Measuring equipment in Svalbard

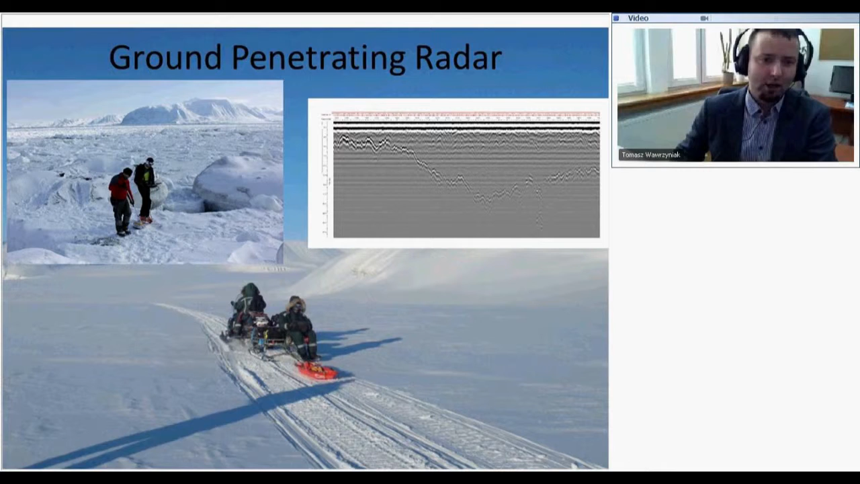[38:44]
so we use uh snowmobiles or we just walk with this radar and on the chart you can see uh the structures that were measured uh underneath the antenna uh another equipment is drilling rig this one we use for drilling boreholes